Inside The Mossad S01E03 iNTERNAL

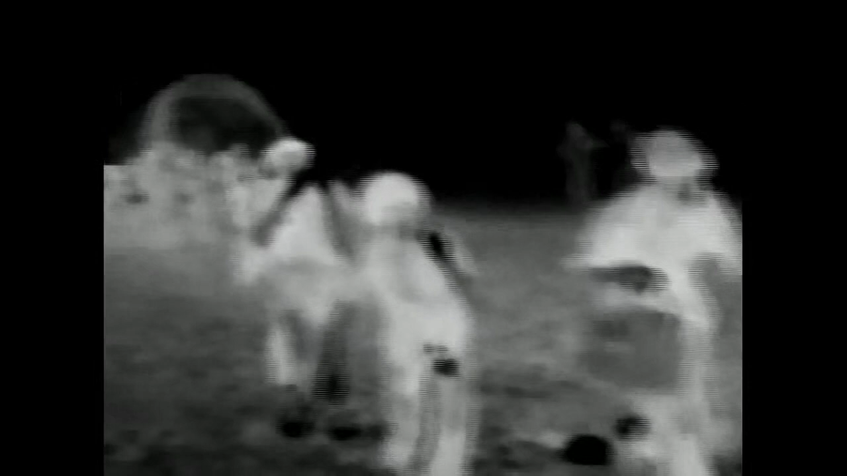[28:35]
באיזשהו שלב נפלנו על מערב של צבא סודן.
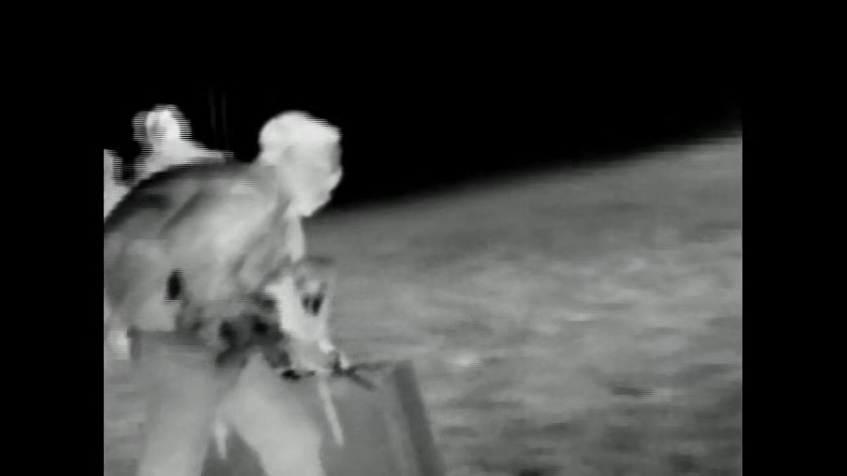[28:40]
זה 60 חיילים סודנים פתאום יצאו מהחושך. מה חיילים? חיילים חמושים עם קלצ'ניקובי.